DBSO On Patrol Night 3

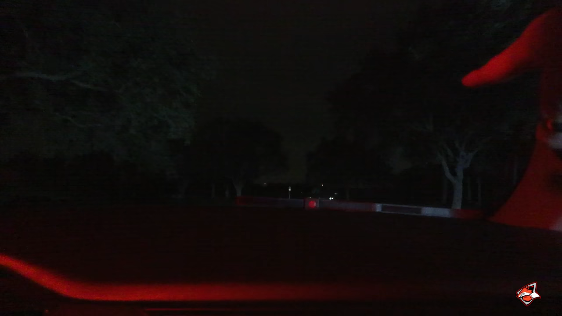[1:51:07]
That looked like it was a Mazda.
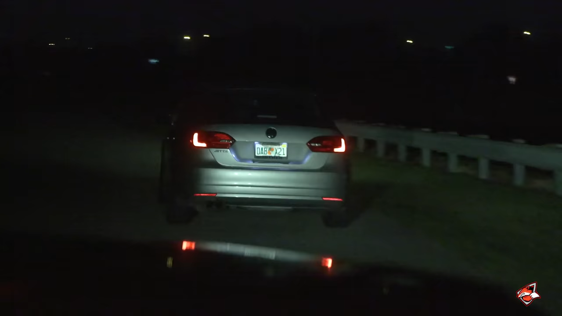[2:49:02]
Four-two-four traffic. Delta, Alpha, Bravo, X-ray, 21. He comes back as a Mr. Daniel Martinez, 42397, 58160, brown hair, brown eyes. Yes, nothing follows. Copy that.
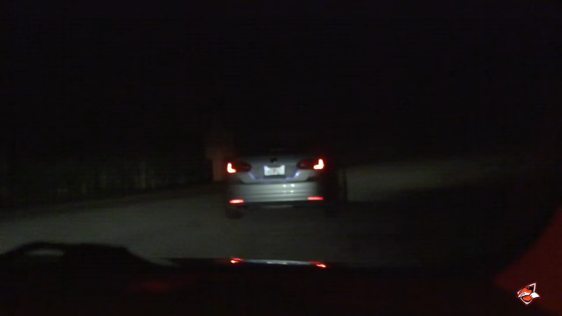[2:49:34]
I'm going to be initiating a stop now for failure to stop at a stop sign and illegal right turn, no turn signal.